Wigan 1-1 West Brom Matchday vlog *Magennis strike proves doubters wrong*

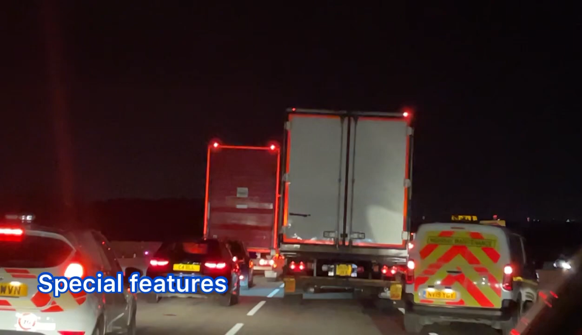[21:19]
The M58 fucking motorway. Closed. So you got all these lorries. Ah, we've got C4 dots. And look at the queue down there. Absolutely unbelievable. This has been a special features. I mean, at least we can relax and have our chicken, chips, and corn on the cob and a crush them. End of the special features. Hope you all enjoyed.